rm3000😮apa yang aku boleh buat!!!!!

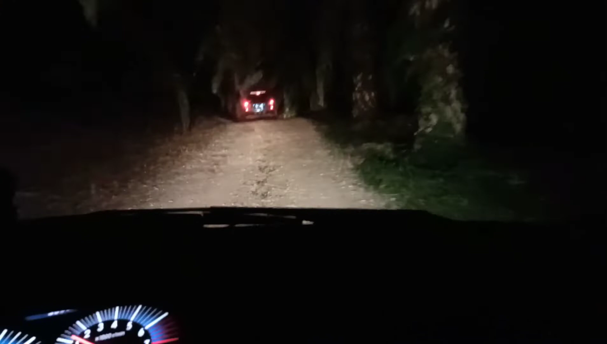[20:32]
Ini madrasah yang terakhir lah untuk hari ni. Okay. Jom sambung drive dulu. Jalan dia memang gelap. Kalau dah tengah malam jangan lalu. Macam-macam ada ni. Memang madrasah ni memang lama lah yang dekat Batu 40 Jalan Sedenak ni, Johor. Memang lama lah ni.
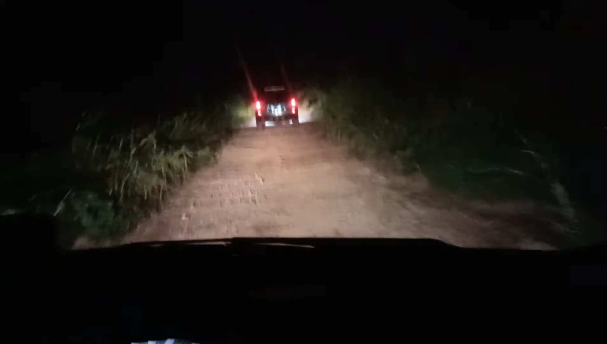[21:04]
Agak pedalaman sikit lah. Jadi musim-musim lockdown ni kita bantu setakat mana yang kita boleh lah. Kita berkongsi-kongsi rezeki. Rezeki kita tu kadang-kadang ada rezeki orang lain eh. Jadi kita kongsi tengok mana yang boleh. Okay, kita pun dah hampir sampai dekat madrasah ni.